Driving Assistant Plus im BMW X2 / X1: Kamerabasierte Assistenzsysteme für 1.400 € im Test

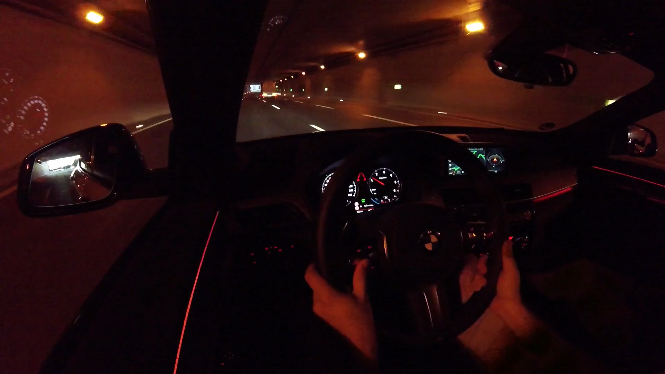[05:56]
Jetzt sehen wir das Ganze ja noch mal bei Nacht, auch die Nachtansicht.